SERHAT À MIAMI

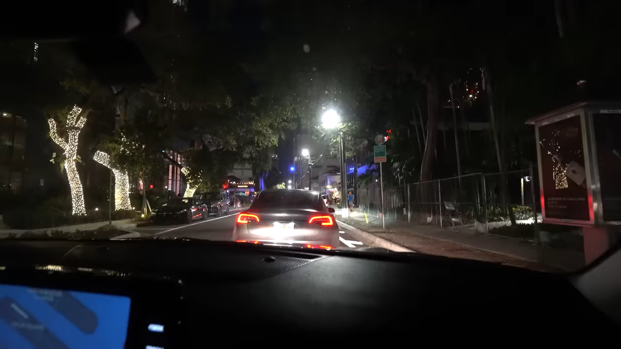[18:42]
Sur ta gauche, tu vas trouver un restaurant qui s'appelle Sexy Fish. Ooh, oh, selective.